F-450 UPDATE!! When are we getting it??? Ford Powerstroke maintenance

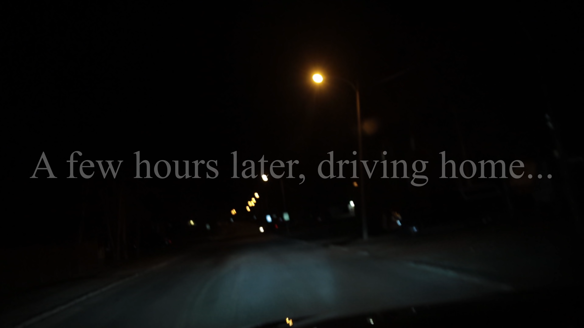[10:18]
well i almost just got taken out by an ambulance um i i guess it wasn't like a full-on emergency
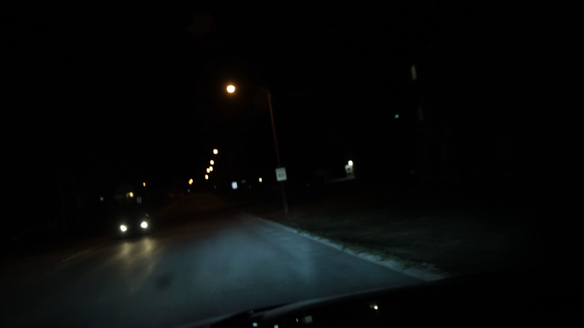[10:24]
or else they would have had the lights on or i probably would have got ran rammed into but oh my god like i didn't look at the intersection like i usually would like i probably should